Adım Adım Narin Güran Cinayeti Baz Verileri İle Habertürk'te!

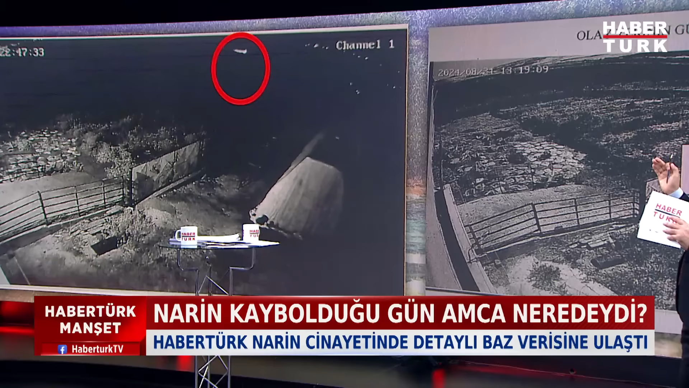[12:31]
soruşturmayı yürüten kişilere diyor ki, evet Nari'nin bulunduğu alanla eşleşiyor, o saatle eşleşiyor ve bunun görüntülü hali de var. 22.47'de kimin telefonu oradan sinyal veriyor?